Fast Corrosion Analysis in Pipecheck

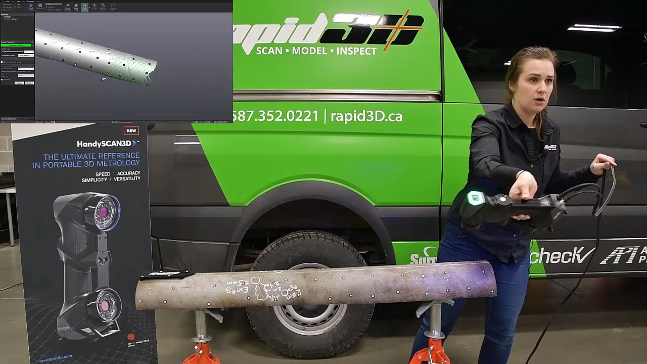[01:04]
So once we're happy with this scan, we just stop the scan and we'll move on to the analysis portion.
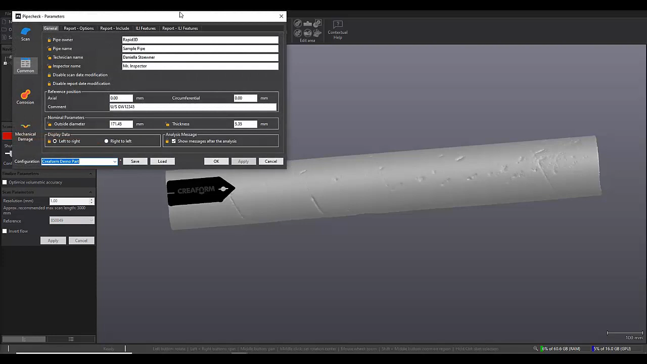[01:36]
So as you can see, I've already filled this in with my girth weld reference, my OD, my wall thickness, as well as some of my general corrosion analysis parameters, like my worst case profile resolution. I've set it at 1mm, my interaction rules, and that type of information. The next thing we're going to set is our pit gauge. So the pit gauge is fully customizable. You can have up to five additional extensions on either end of the pit gauge.
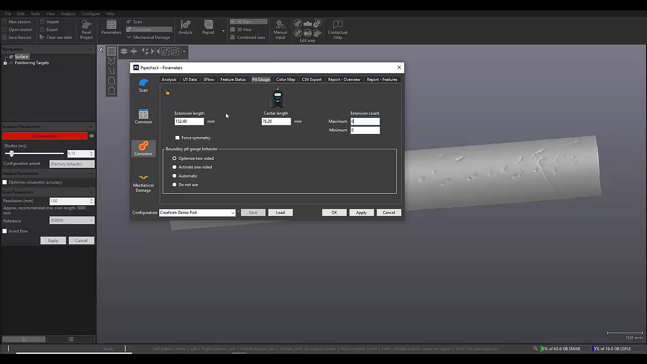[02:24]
And we can adjust our extension length anywhere between one and 12 inches and our center length anywhere between two and six inches. So we have a lot of control over how our pit gauge is acting. So I'm just going to leave it with no extensions for now. None of the corrosion on this pipe is particularly large. So just the center length should suffice. So I'm just going to hit apply and OK.
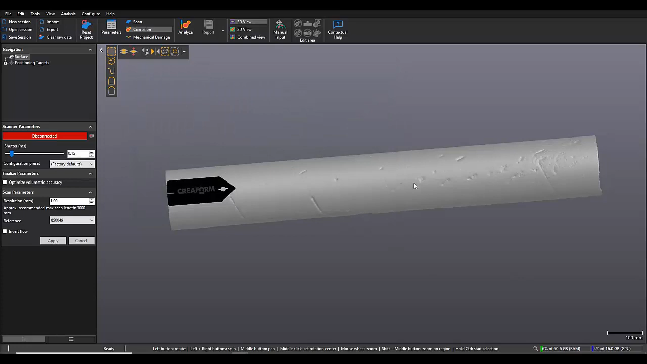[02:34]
And then all we're going to do is click the analyze button.
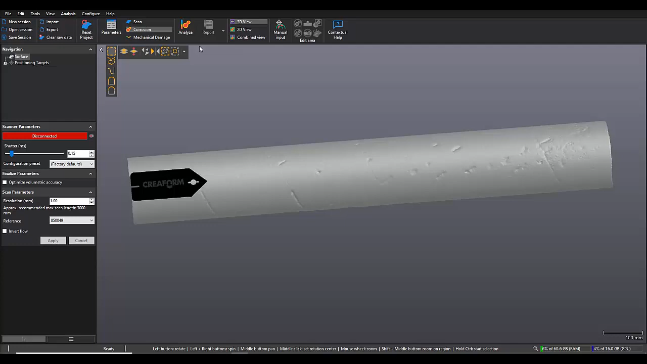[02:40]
And the software will do a virtual pit gauge analysis on everything using the nominal surface of our pipe as our parent material from which to measure the depths. So that's why we want to make sure our pipe is very clean,
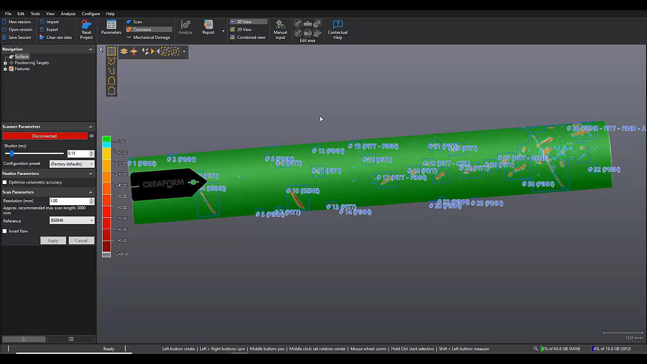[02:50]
because if we have any high points on the pipe, it's going to consider that as nominal. And then we'll have some overestimated depths. But if we take good care to sandblast it and make sure that it's clean, our analysis should look pretty good.
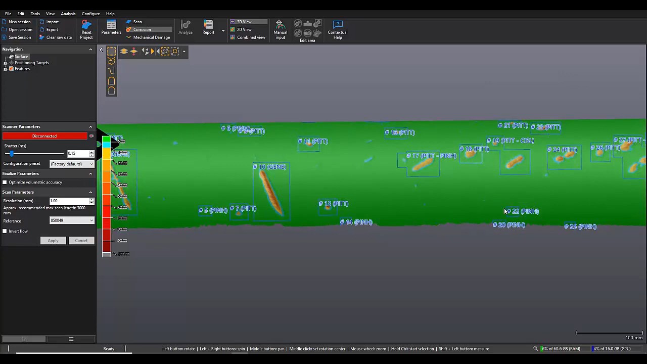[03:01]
So it's created this color map here according to the percentage of the wall thickness loss.
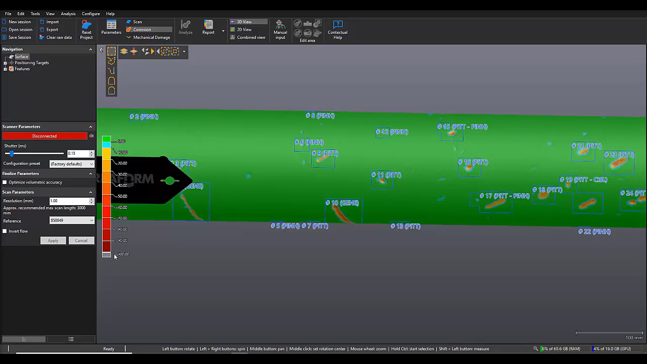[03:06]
So I'll just zoom in here on number 10.
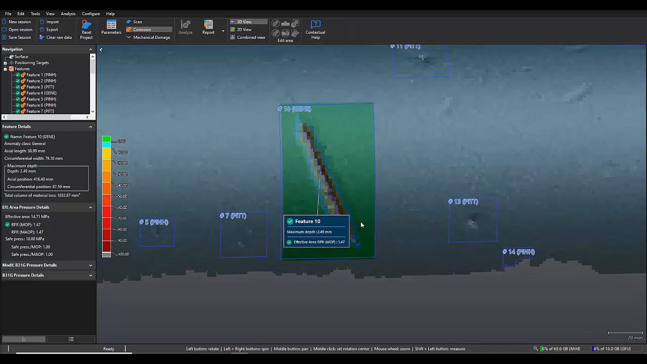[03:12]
So you can see it automatically pulls out our maximum depth in the feature. It also gives us our one millimeter resolution worst case or river bottom profile, which is this purple line here.
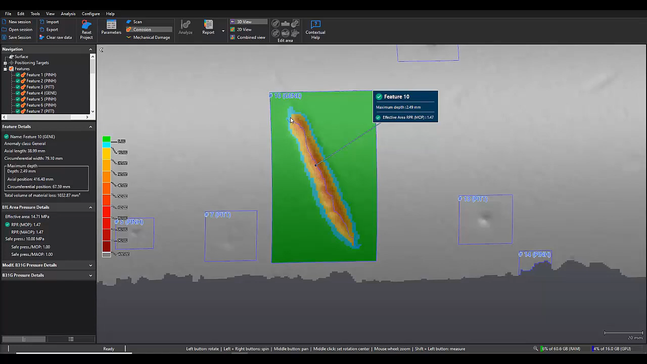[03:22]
And if we go into 2D view, we can see that worst case profile a lot more clearly.